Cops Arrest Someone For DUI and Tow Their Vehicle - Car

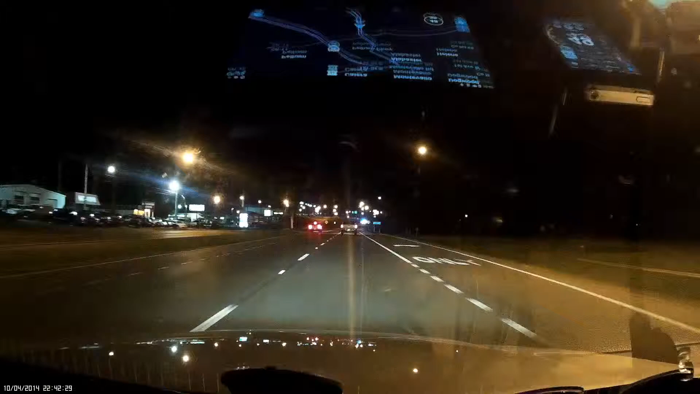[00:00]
Look we have a cop. What's going on here? Not radar, but he's two cops on one car. To the left, we got two cop cars now, obvious.